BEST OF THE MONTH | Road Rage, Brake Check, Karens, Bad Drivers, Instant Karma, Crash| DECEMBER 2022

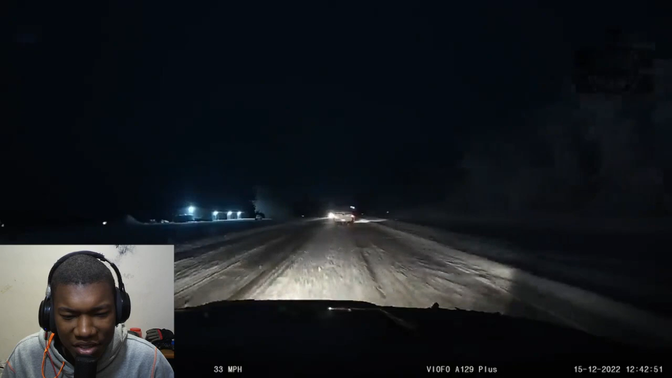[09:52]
it was the sandy shores i'm joking i'm joking oh no oh no just go over to the left i mean bro why did you why did you just go over to the right wait wasn't he in the right lane i was an idiot today trying to okay all right at least he admitted it at least he admitted okay what i said why don't you just land on the right side